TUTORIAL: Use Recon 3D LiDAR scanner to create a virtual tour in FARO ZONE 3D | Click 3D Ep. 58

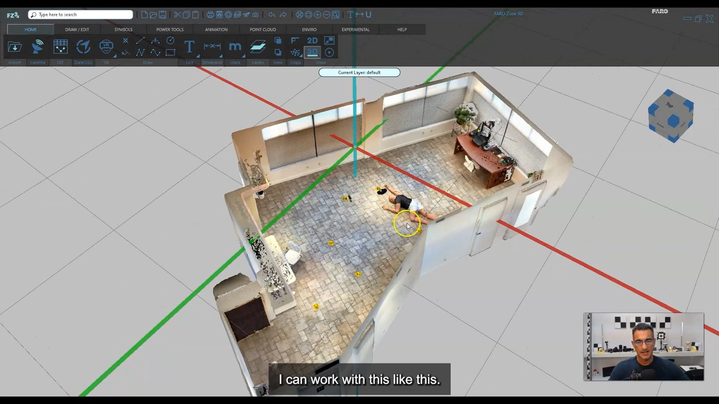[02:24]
There is a way to align this. If I go to a top-down view you know what I'll show it to you anyway just so people know what to do here.
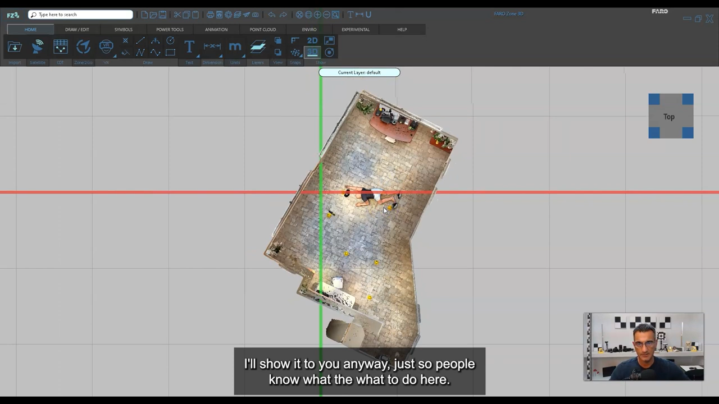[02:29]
If I go to the point cloud tab and there's a setting so it says cloud tools and I click on
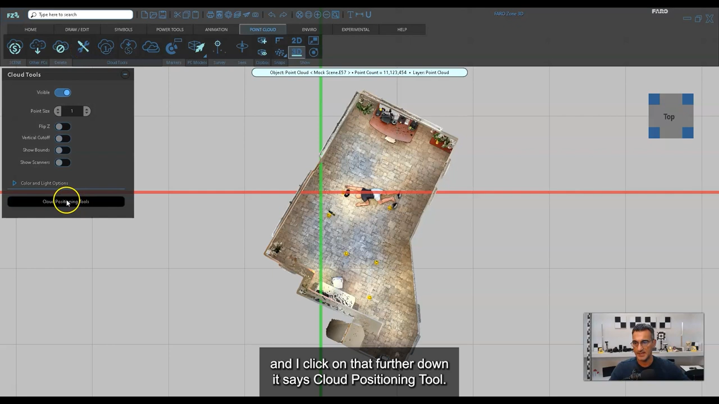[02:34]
that further down it says cloud positioning tools. So there's a couple of other things options here.
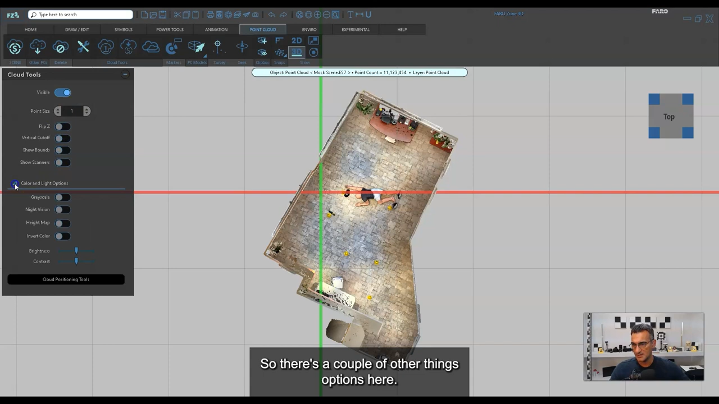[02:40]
You'll see this is color, lighting and options, brightness, contrast, point size.
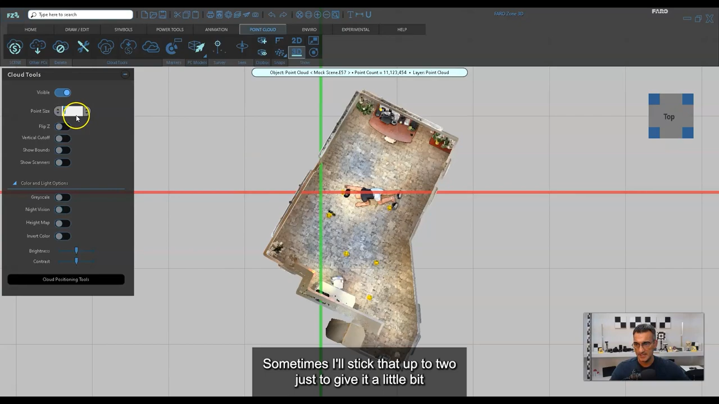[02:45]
Sometimes I'll stick that up to two just to give it a little bit more look like a little bit denser when you get closer but
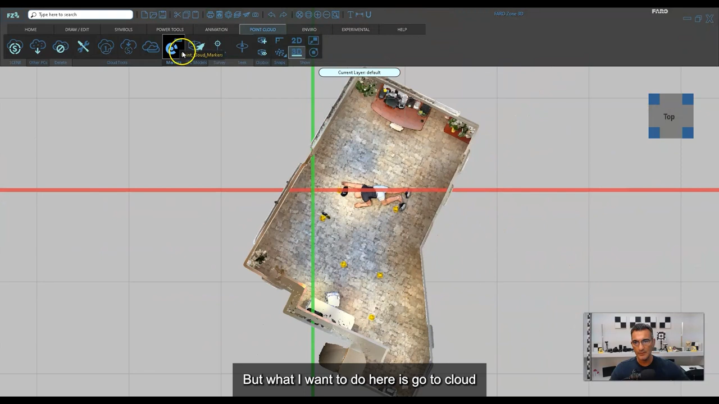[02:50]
what I want to do here is go to cloud positioning tools at the bottom and you'll see here that I have x y and z. So that's basically the translation all from this point here and then it gives me the yaw, the pitch and the roll.
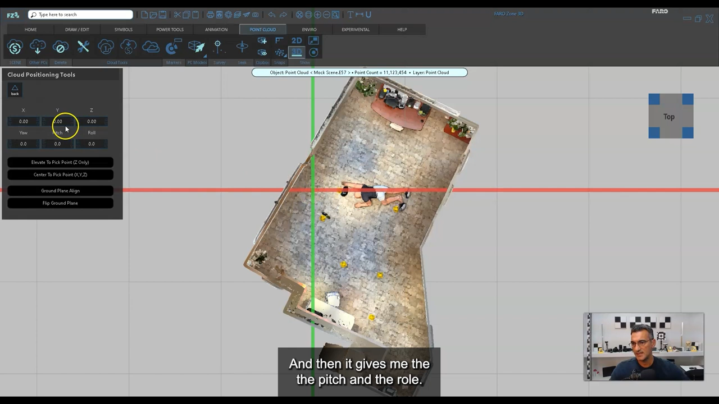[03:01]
So those three things are what I can adjust.
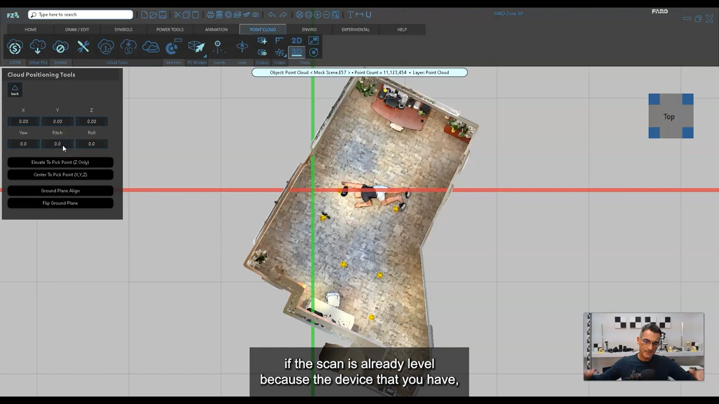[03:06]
Now if the scan is already level because the device that you have like a terrestrial laser scanner has an inclinometer
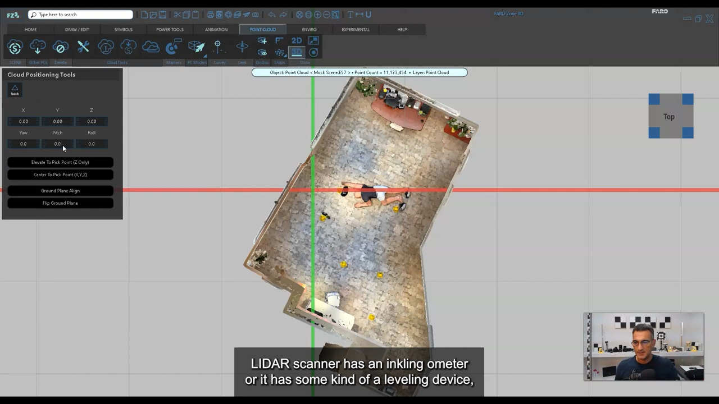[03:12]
or it has some kind of a leveling device then there's no reason to change that again. Then that's not what I want to do is here.
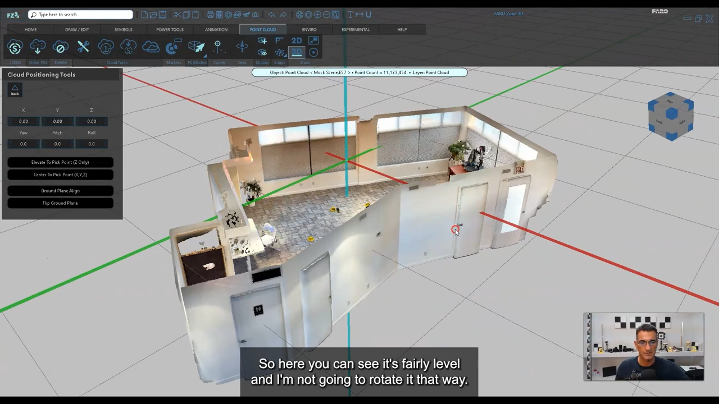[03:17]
So here you can see it's fairly level and I'm not going to rotate it that way.
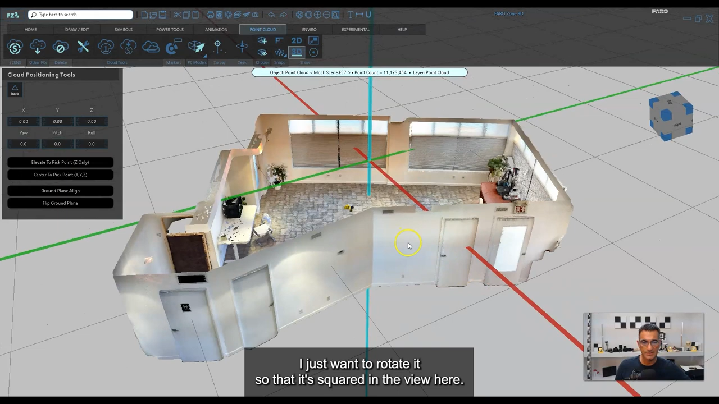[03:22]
I just want to rotate it so that it's squared in the view here. So I'm just going to use the yaw. So yaw, pitch and roll, you have to think of like an aircraft. So if an aircraft is flying, the yaw is going to be what the rudder does.
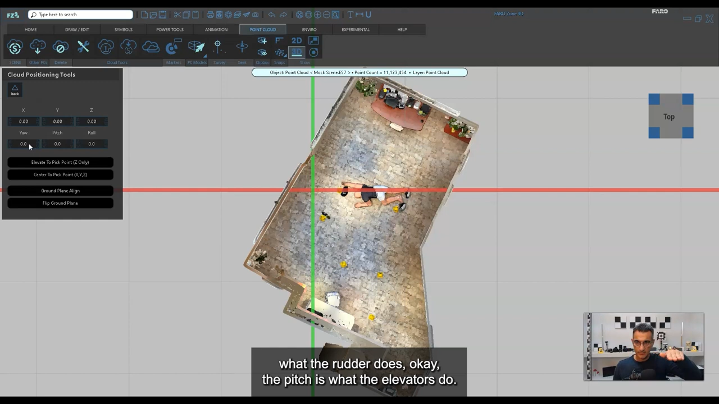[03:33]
Okay, the pitch is what the elevators do and then the roll would be the, what are they called?
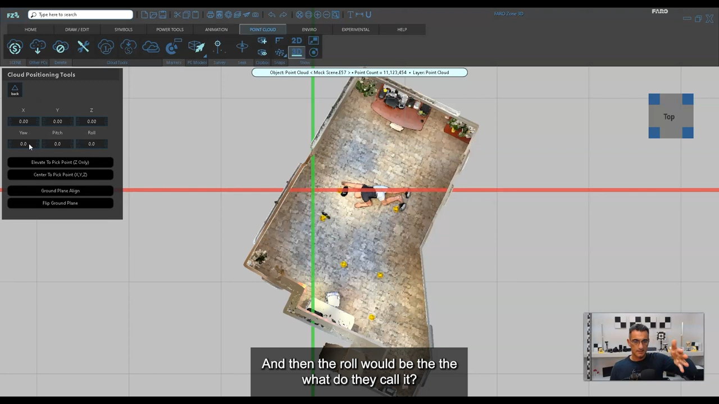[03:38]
I forgot what they're called. Ailerons, that's what they are.
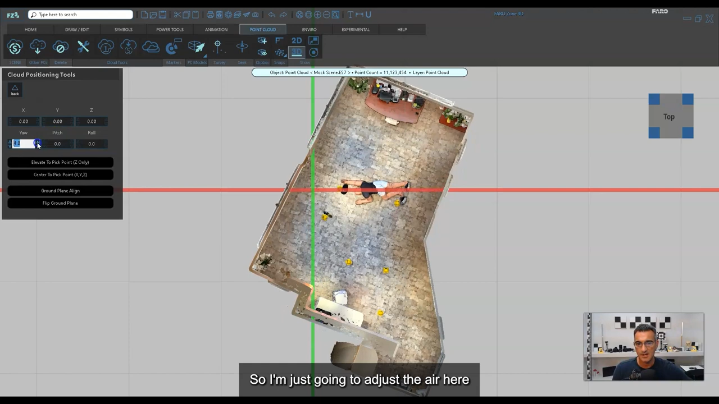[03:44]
So I'm just going to adjust the yaw here and I'm just going to make little translations. Another thing you should note is the arrows on either side of this field.
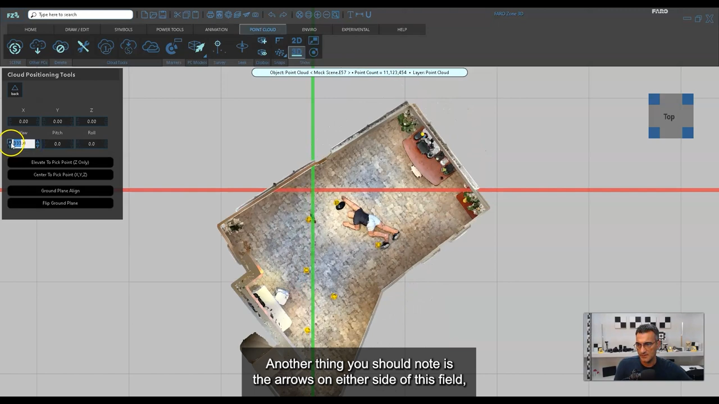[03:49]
The ones on the right are for small increments and the ones on the
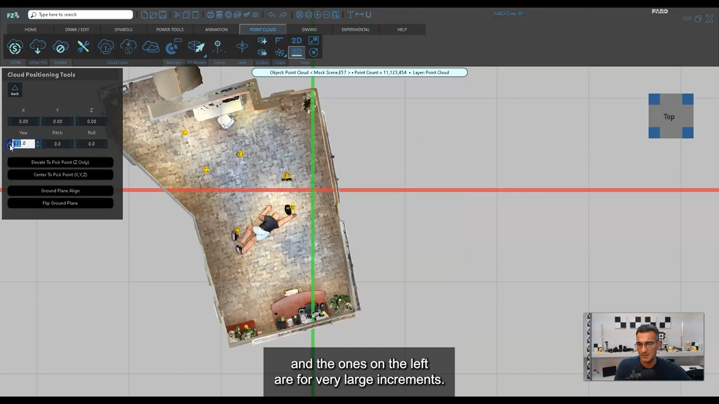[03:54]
left are for very large increments and that's typical throughout the software.
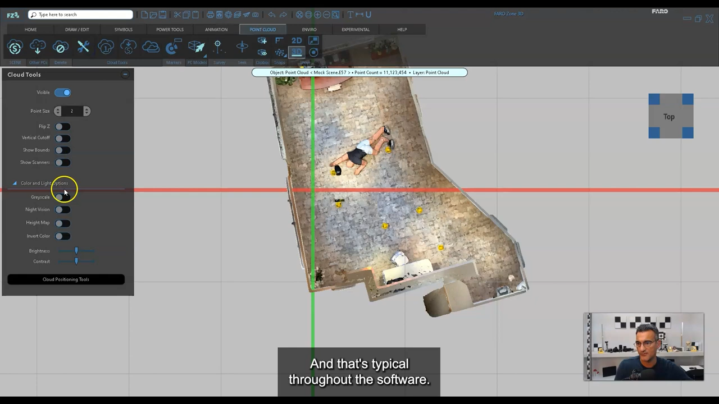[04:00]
So let me put this back here on the back like that.
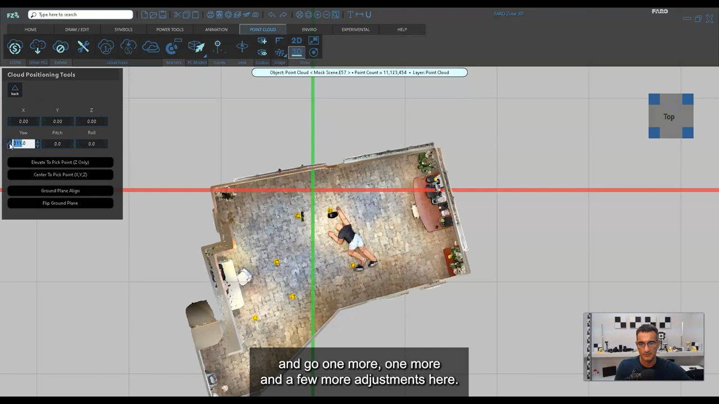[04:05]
Let me go one more, one more and a few more adjustments here. So I'm just going to do this roughly, let's say I just wanted it like this.
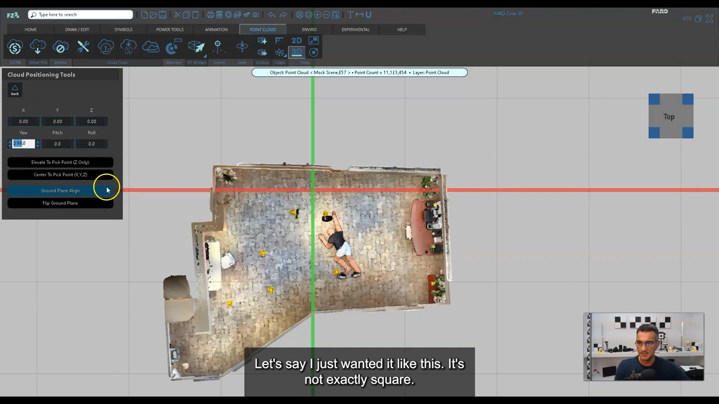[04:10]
It's not exactly square. I guess I could tweak it a little bit more to say like this back wall is aligned.
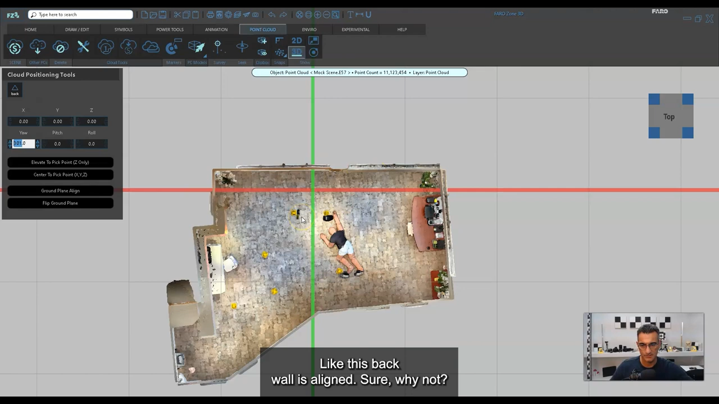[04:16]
Sure, why not? So now that I've got that, you'll notice that I have my grid here. It's up at the door level.
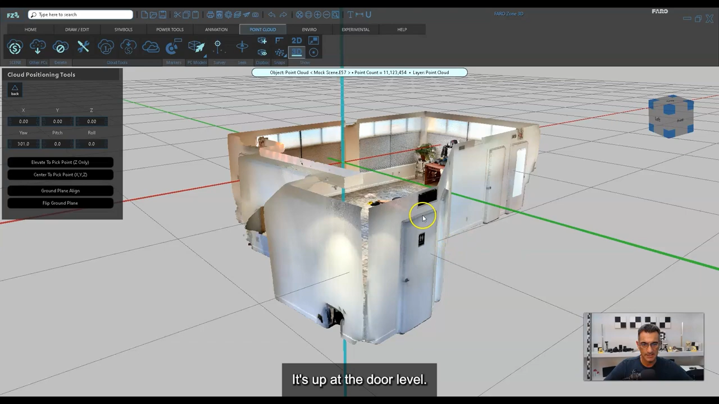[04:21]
It's not really at the floor level. Now all of this that I'm doing right now is more just for me, for working.
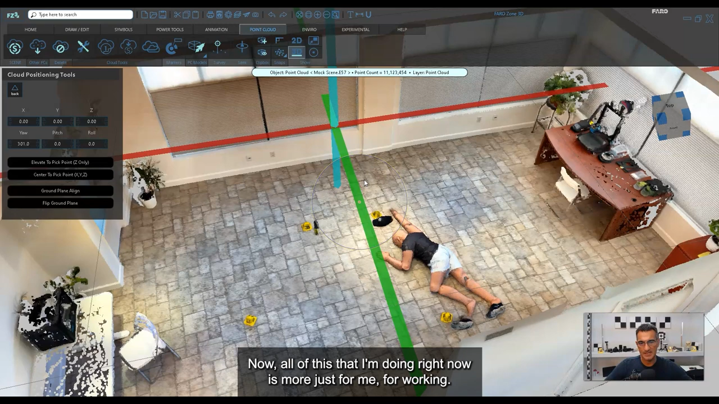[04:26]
There's things that you can do and a quick thing you can do is it says elevate the pick point.
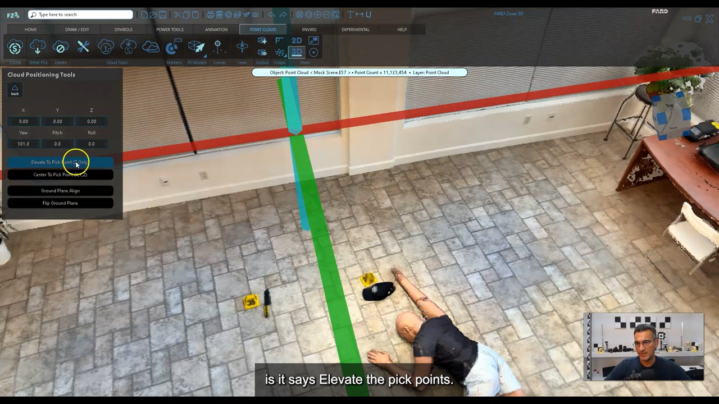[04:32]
So if I click on this, any point that I click on, like wherever it might be, it's going to bring that point and basically raise it or lower it to the zero, the z equals zero inside of the coordinate system.
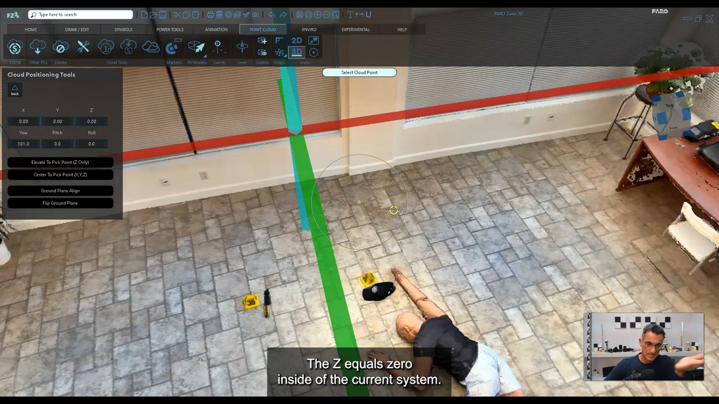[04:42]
So if I just pick on this point here, okay,
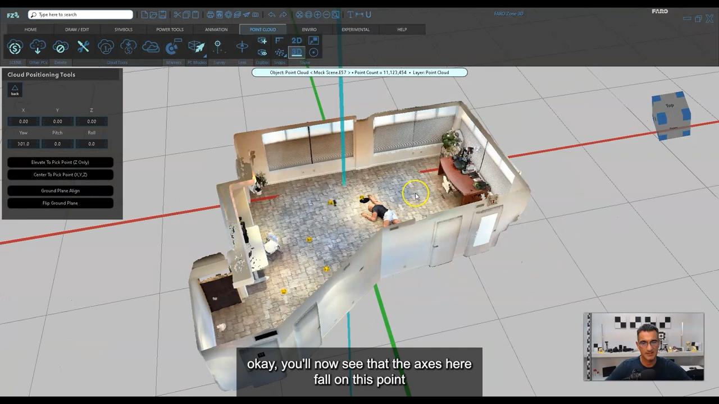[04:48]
you'll now see that the axes here fall on this point and the bottom of the floor is pretty much level with the grid.